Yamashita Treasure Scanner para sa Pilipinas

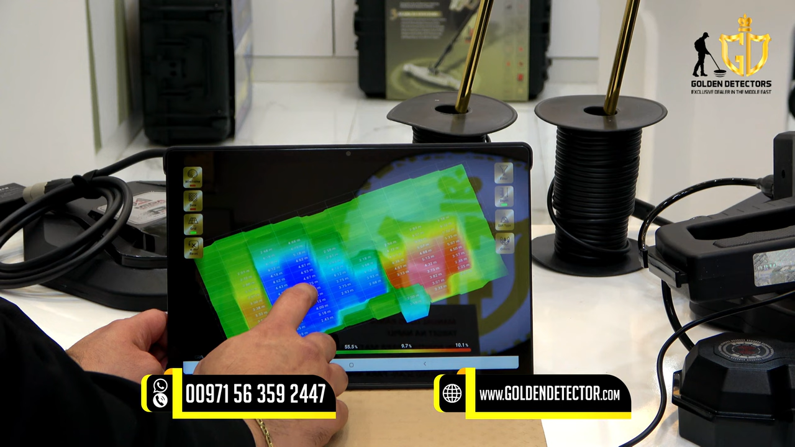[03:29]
column nyan Meron siyang depth So may kita mo Halimbawa dito Meron siyang 3.75 biters na lalim So itong kulay na ito May kita mo dyan Itong pula ay metallic object So ito ay treasure At ito ay kuweba So may kita nyo Itong blue na ito Ito ang tunnel So pagka blue Ibig sabihin nun tunnel o cavity So may kita mo ang image na ito Merong tunnel na papasok Napapuntang kuweba Na merong treasure So dito Ang kulay green naman Ay normal